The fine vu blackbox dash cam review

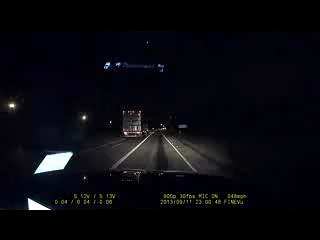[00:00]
This is the Fineview Pro Dashboard Camera, better known as a Black Box. Now as you guys already know, I record everything. You know, it's for my protection, for the member's protection, and whatever I see what's going on in the street. So I got this dash camera because I need a dedicated dash camera. You know, my GoPro wasn't a dedicated camera.